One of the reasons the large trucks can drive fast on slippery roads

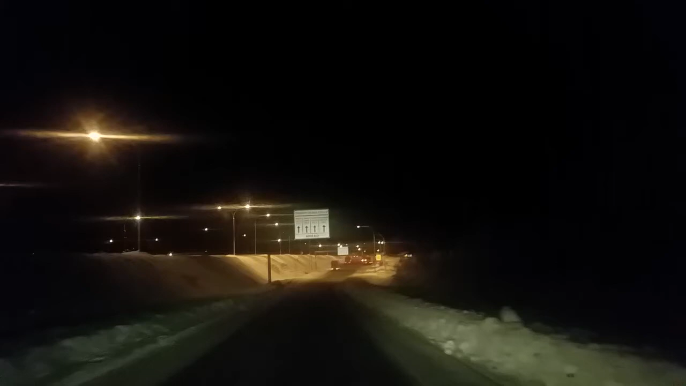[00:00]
I'm driving on a Coquihalla highway and I'm pulling over here on a brake check area where the big trucks big commercial trucks are stopping and they have to stop because it's going to be a bit of a steep steep road ahead and if you ever wondered how come this professional drivers are going by so fast
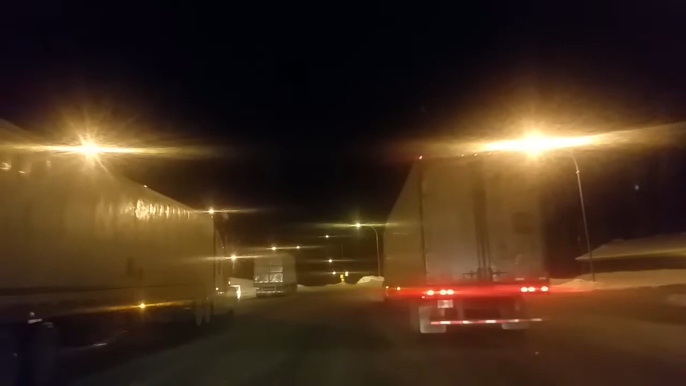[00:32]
when the road is icy slippery like today how come they they are not afraid so it's not only because they are professional driver but look so many wheels 18 wheels trucks that's one of the reason they are being called 18 wheelers because they have 18 wheels and if you look at the sign ahead it shows
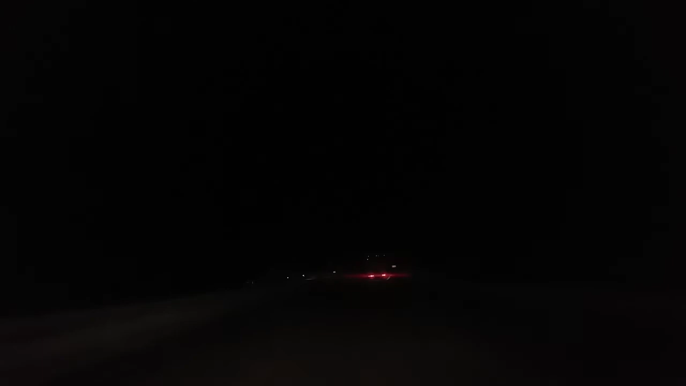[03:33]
still they are going slow because this is very steep terrain but when it's when they are driving on flat roads they have no problem doing hundred kilometer an hour on this this type of road conditions so this is a runaway lane is designed for this type of trucks because even they have a grip on a very slippery road